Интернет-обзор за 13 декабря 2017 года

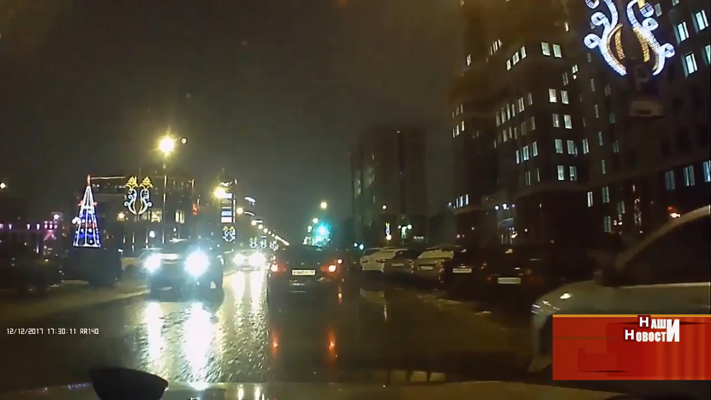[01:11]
Ездит, надо сказать, иногда весьма непредсказуемо. Вечер вторника, район площади Тысячелетия. Все тихо, мирно едут по своим делам, но тут внезапно у водителя темной иномарки в голове происходит такой внутренний диалог. «Что это там? Да это же магазин! Что делать? Принять вправо и резко повернуть влево!» Здесь никто не пострадал, столкновение удалось избежать.